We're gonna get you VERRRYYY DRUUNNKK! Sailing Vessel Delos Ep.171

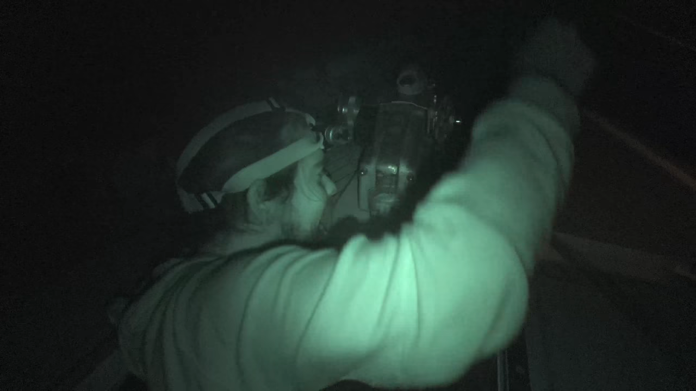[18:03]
Alright, tonight's a night where we're not taking things for granted.
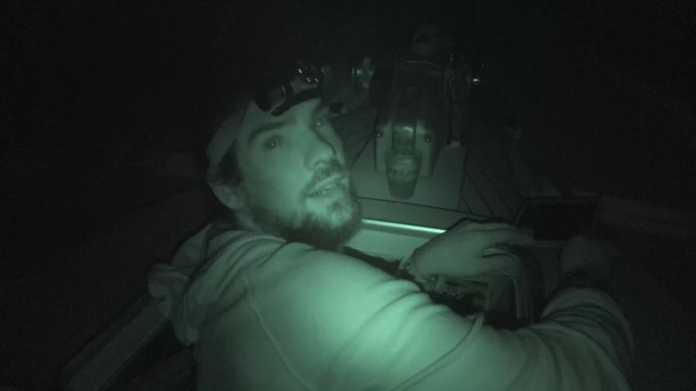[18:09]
Hey, Alex. Mm-mm. It's a beautiful night. We've got a bottle of wine.
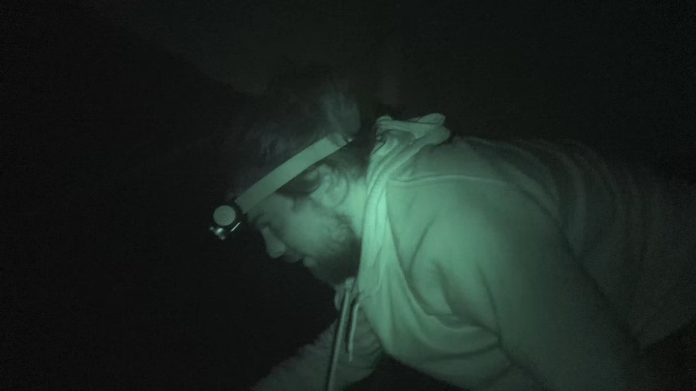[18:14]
We've got an assortment wooden box filled with, I don't know, dominoes and cards.